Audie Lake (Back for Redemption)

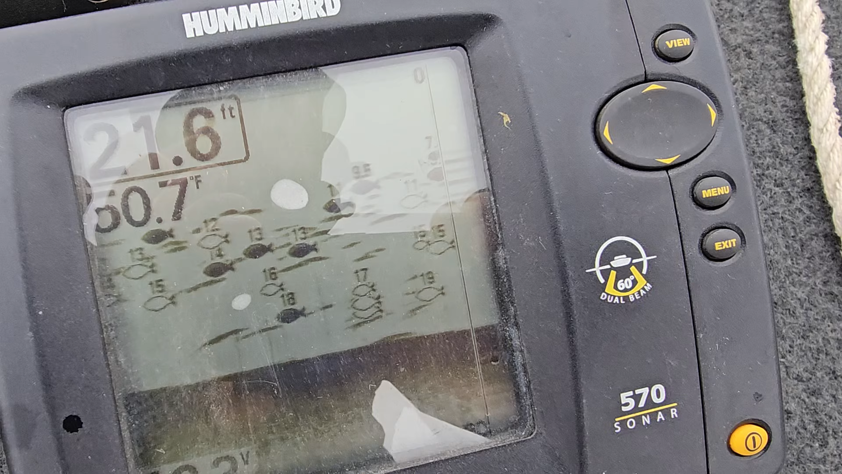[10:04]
On screen: depth 21.6 ft
There's just fish everywhere in there. Not sure what they are, so we just got a little grub on the jig head here.